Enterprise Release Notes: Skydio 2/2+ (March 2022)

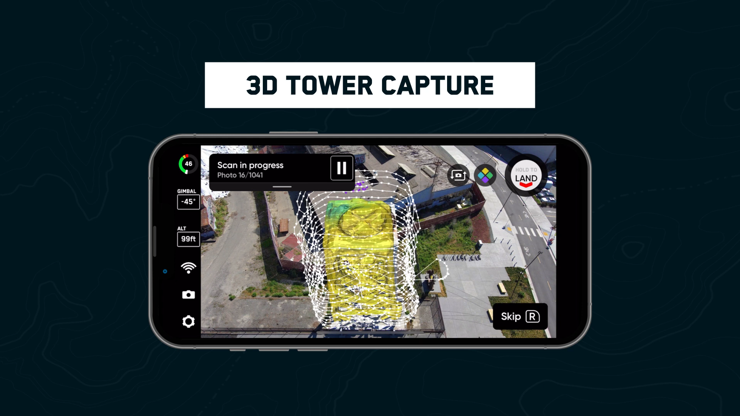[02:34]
and results in an efficient orbit based capture of your tower.
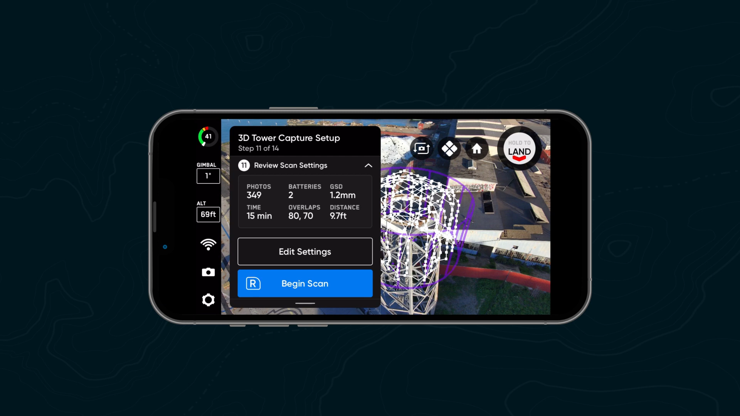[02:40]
In any 3D capture mode you now have the option to toggle on optimize X and Y. During the X and Y scan passes redundant imagery captured during previous scan passes will be skipped while maintaining full coverage of the structure.
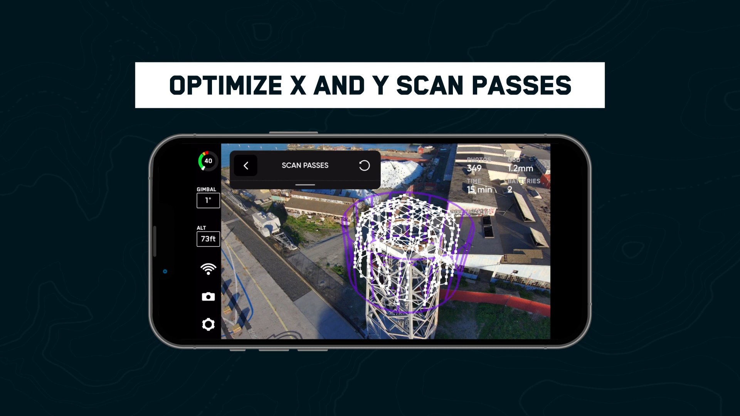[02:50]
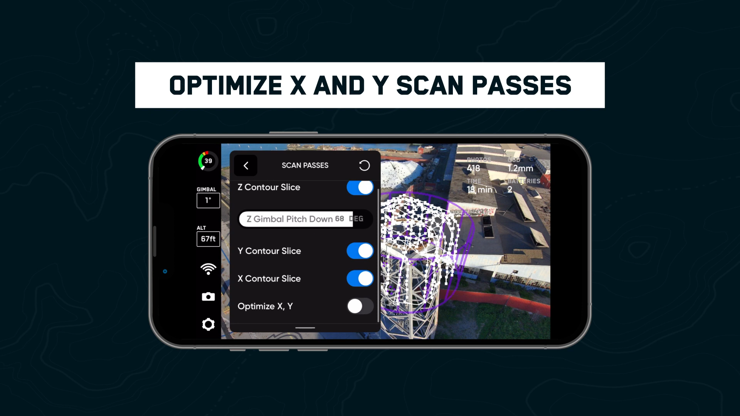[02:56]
This vastly reduces the scan time while ensuring there are no gaps introduced into your data set.
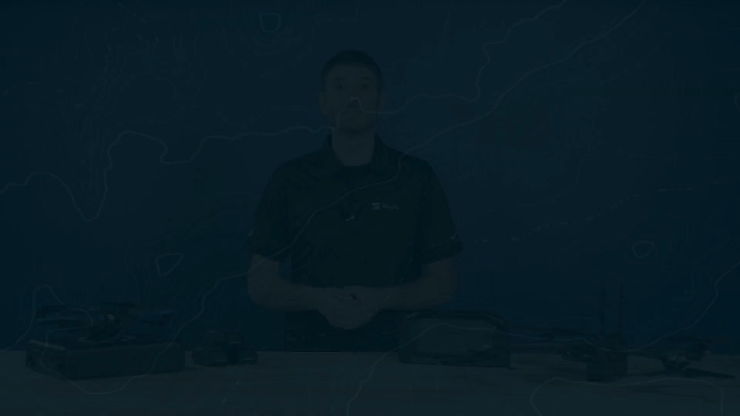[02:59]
The new take best photo setting ensures that critical photos aren't skipped when scanning near obstructions like large buildings.
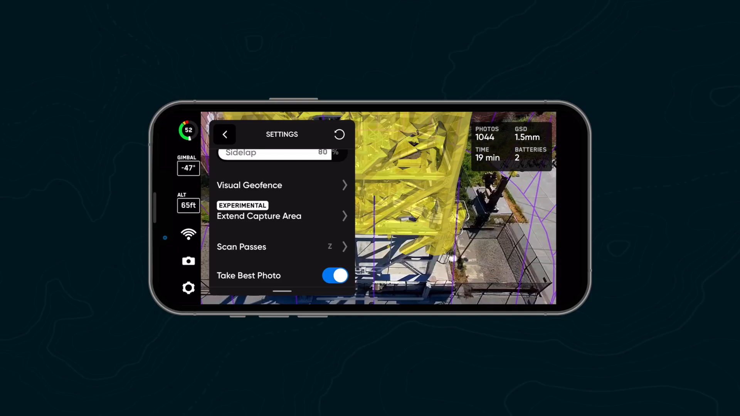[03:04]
Skydio will automatically reduce the distance to surface if it runs into any obstructions at any point while scanning to get the shot.